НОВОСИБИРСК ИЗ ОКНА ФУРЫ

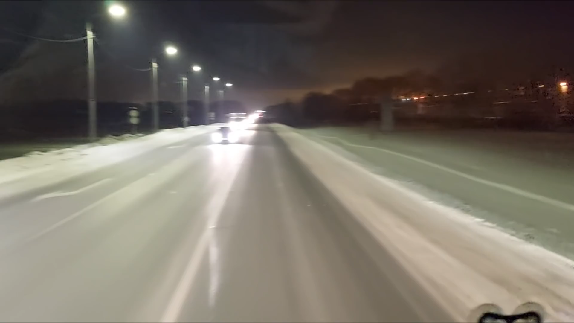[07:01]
Так, и опять мы, друзья, возвращаемся с вами в Новосибирск. Давненько мы там не были. Аж целый час назад. Да, и люблю я вот такие моменты снимать. Здесь как раз рядом с Толмачево аэропорт.
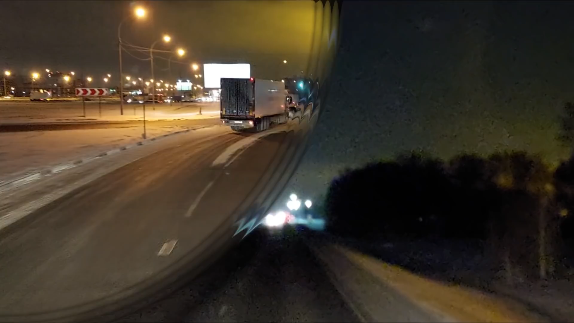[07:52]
Ну что, добежали мы опять до Толмачевского колечка. И движение здесь уже не как ночью я заезжал. Ну, по крайней мере... По крайней мере, сейчас на часах у нас 7.08 по местному.
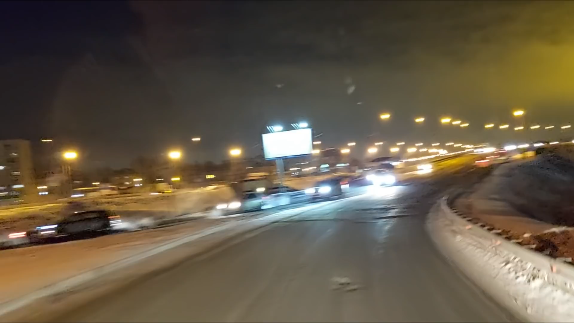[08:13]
И ехать нормально. Пока едем. Сейчас посмотрим, как в сам город будет заход.
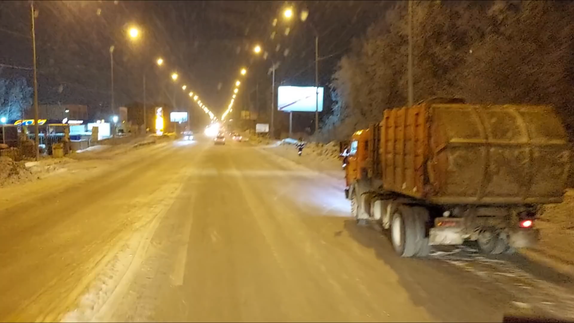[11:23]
И патруль у нас здесь по-прежнему стоит на въезд в город. То есть стояло тут два.
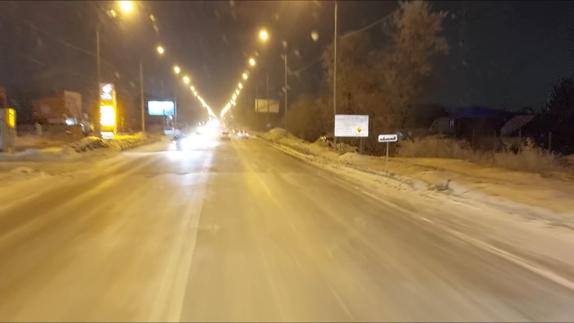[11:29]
На выезд и на въезд. Ой. Сейчас остался только один. Ну и тому мы даже неинтересны. Там Ордынское шоссе потихоньку
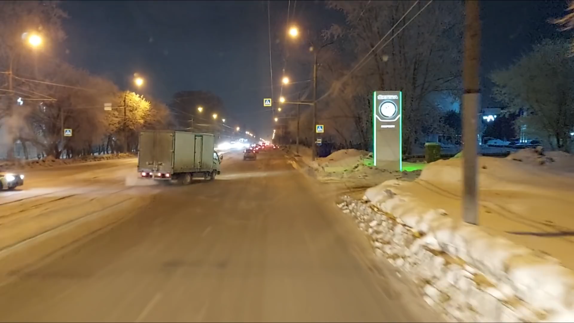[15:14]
Да, асфальт. В прошлом году, летом, здесь положили новый. Так что по улице Петухова теперь ехать одно удовольствие. еще вдобавок ее вот как раз почистили. Вообще красота.
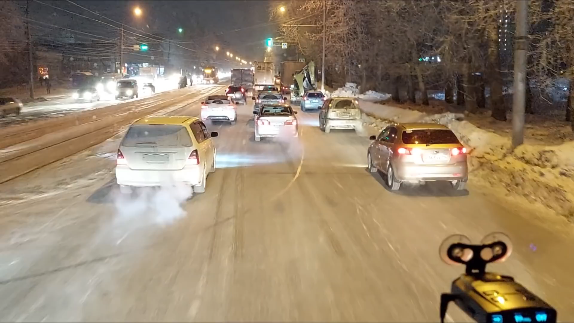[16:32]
а то сейчас с рогатом разъезжались мы конечно тяжеловато. Он широкий и я широкий. Да, здесь уже идем плотненько.
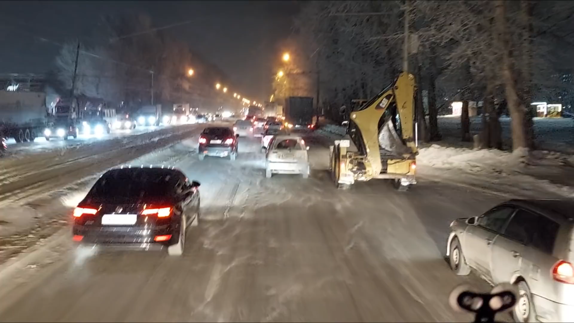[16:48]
Что тут? Экскаватор тоже не узкий.
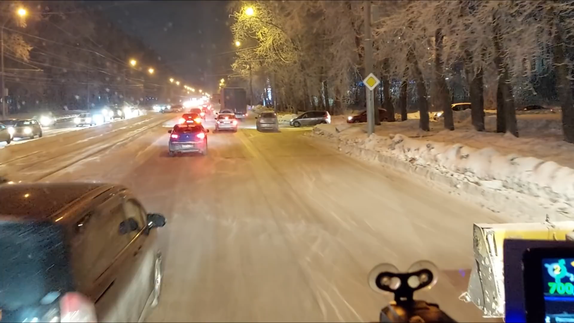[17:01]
Вот как тут разъезжаться люди несутся, не думая о том. Тут нос высунул. У меня здесь трактор с правой стороны. Я куда денусь? В клещи зажимают. Надо поскорее с трактором расставаться. но правда скоросковато. Я никак не могу разогнаться.
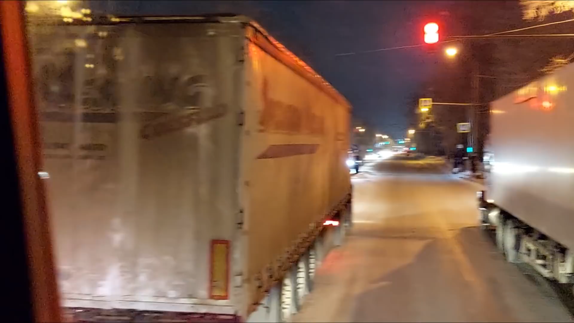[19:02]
в три фуры нам тут тесновато. Я уже не стал всовываться между ребятами, потому что один сейчас налево хочет повернуть, а другой уж больно плотно стоит справа.
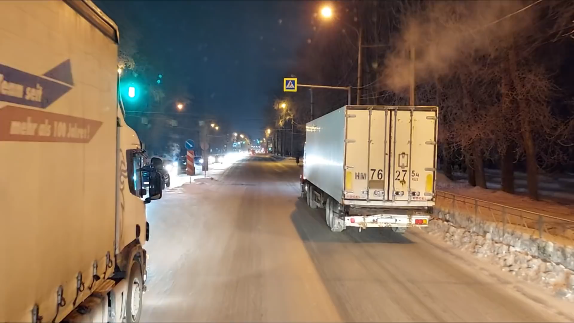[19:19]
Да еще скользко, начинаешь трогаться подшлифовывать автобус вот пролез прям мне уже привычно таким городским
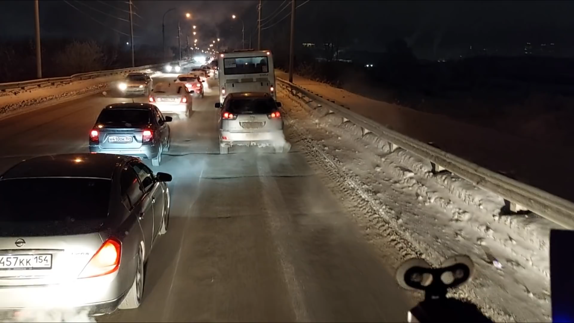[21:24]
И движение здесь можно сказать еле-еле. понятно что там светофор понятно что еще и дорога тут ступеньками но тем не менее первую проблемную улицу мы приехали.
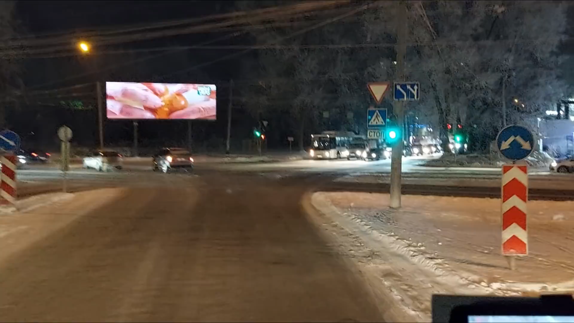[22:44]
здесь больно быстро ты и не поедешь потому что дорога перед светофором вся в ямах да и улица мира тоже у нас сейчас ничем не порадует я смотрю здесь тоже одни ухабы и ступеньки по той стороне вот я ехал там как-то получше обстоят дела
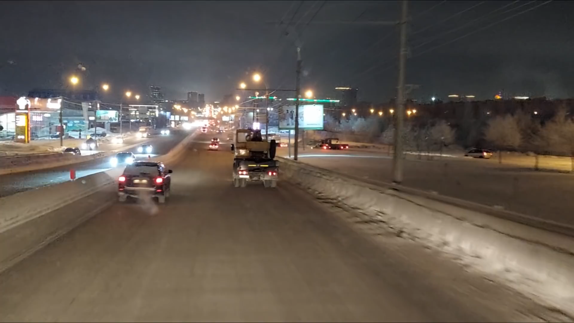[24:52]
берем правый ряд и скоро у нас поворот на мост ах ты такие канавки попадаются специально что ли накопали
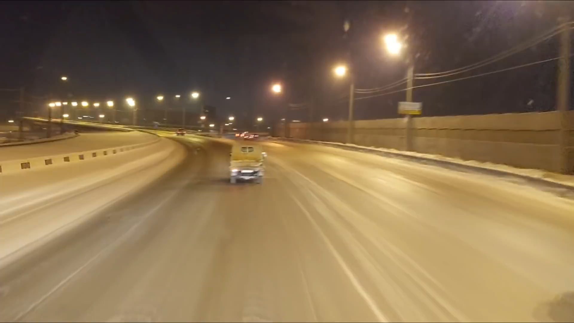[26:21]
на улицу большевистская сделаем тут сейчас небольшую петлю да когда будет мост дальше
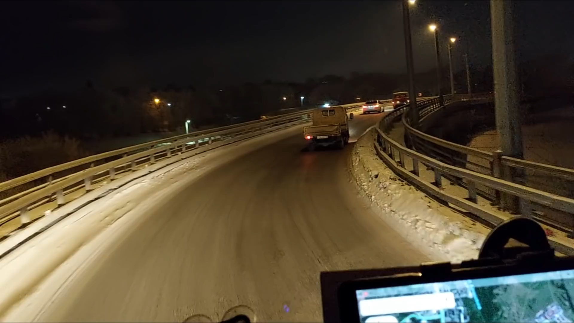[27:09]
здесь тоже скользко но под горку тоже не застрянем